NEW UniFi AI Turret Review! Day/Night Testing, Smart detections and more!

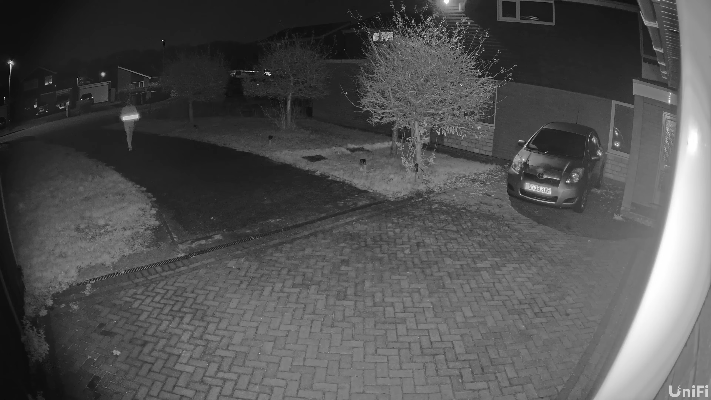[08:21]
now we're going to move into the night tests and we're going to start with the IR test first so this is me walking towards the drive which was from the back and you can see as I get clearer the license plate does come into focus but some
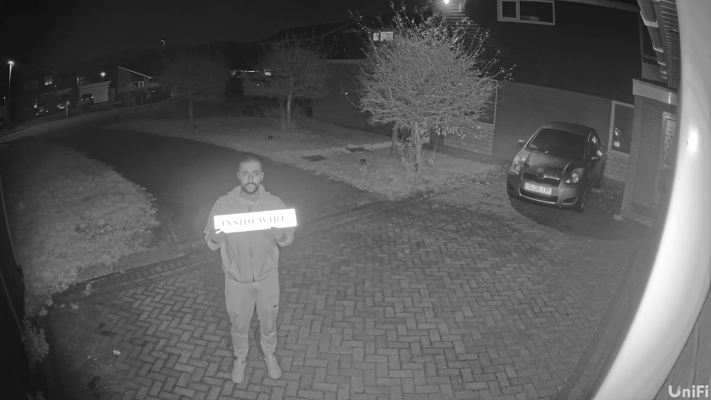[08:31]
of the angles may show it a little bit more out of
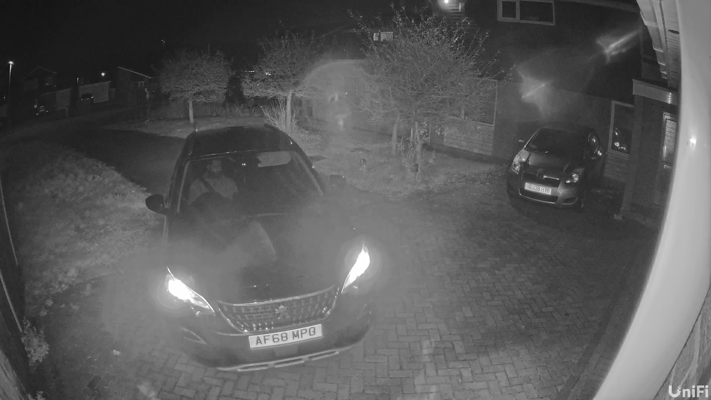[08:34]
focus now we're going to do a car going off the drive and you can see the license plate is still very readable from what it's doing so I'm reversing out and you'll see me reversing back in just so you can see both sides and
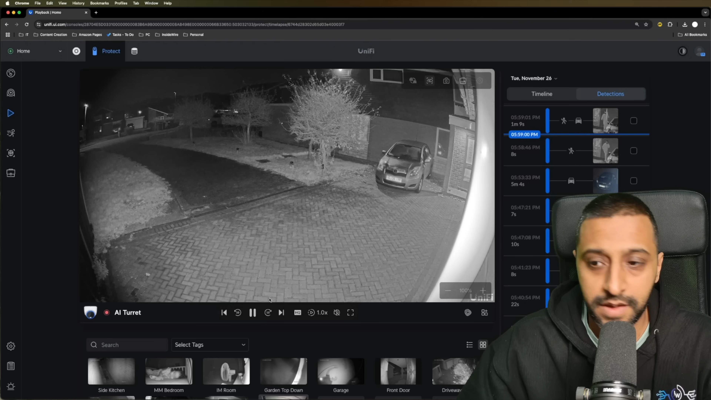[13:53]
is one last thing that i'm going to show you and that's on the playback so you can see there's detection highlights and this happens in real time so